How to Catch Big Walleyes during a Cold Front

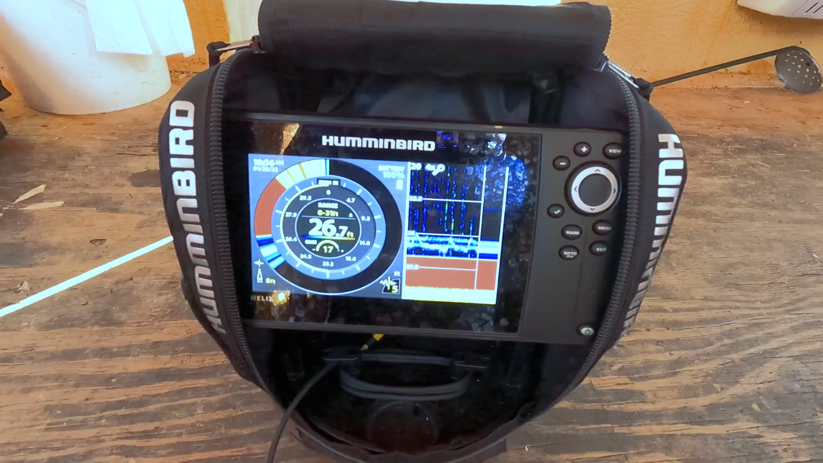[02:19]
On screen: depth 26.7 ft
We're gonna find out. He's there. He's got it good.
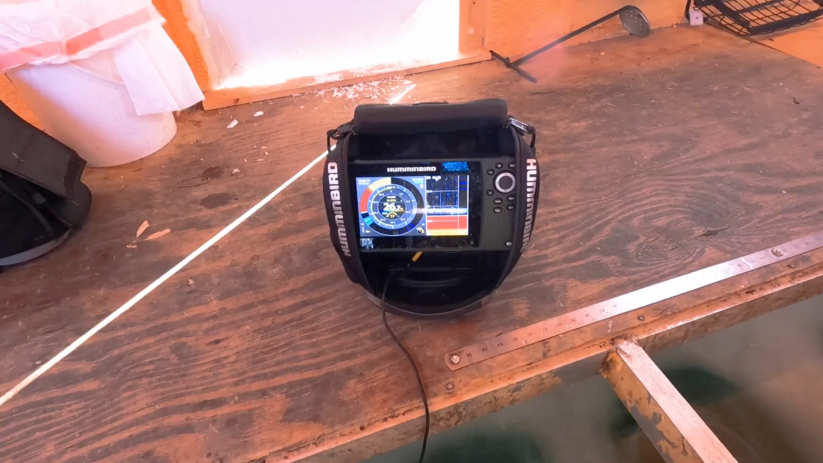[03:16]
And the number one thing you can do at that point is try to attract fish. And you'll notice that when the screen goes blank on me, my jigging cadences always change.